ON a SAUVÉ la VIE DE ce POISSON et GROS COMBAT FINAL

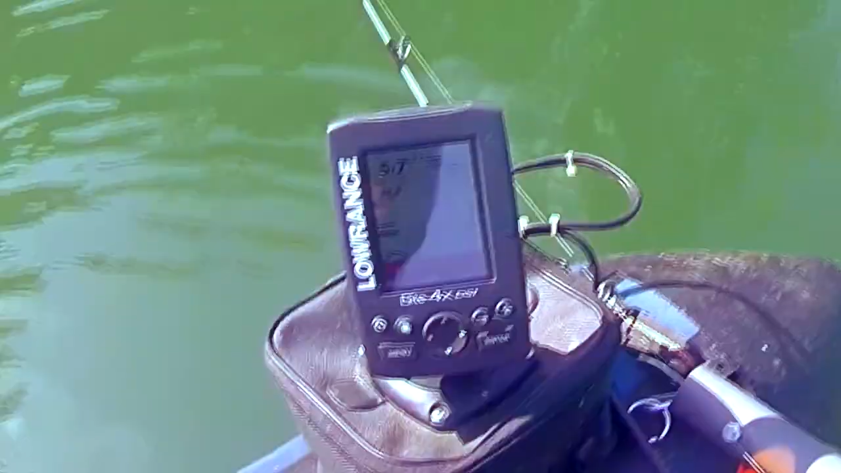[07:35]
Ah non, il s'est éteint, plus batterie je crois bébé. Ah bah déjà, 4-5 heures le quart. Hein.